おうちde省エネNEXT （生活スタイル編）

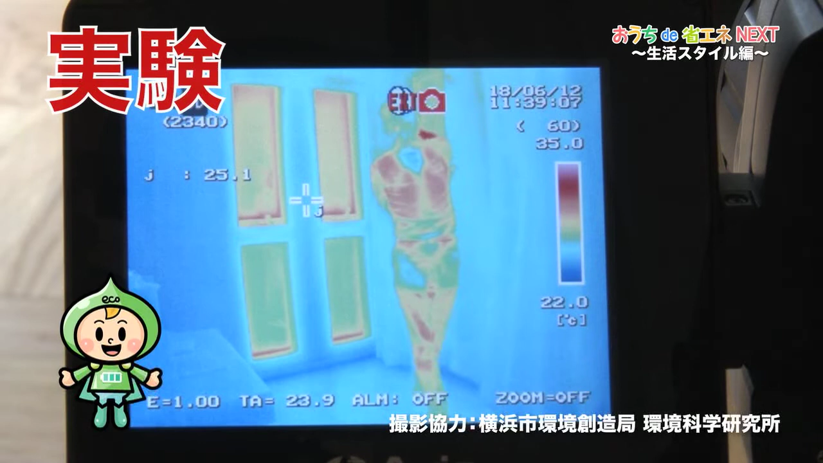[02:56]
On screen: scale top 35.0°C, scale bottom 22.0°C
この部屋でちょっと実験してみよう赤外センサーのカメラで見てみると窓のところが熱くなっているのが一目瞭然だねカーテンを閉めたらどのくらい熱を遮断できるんだろう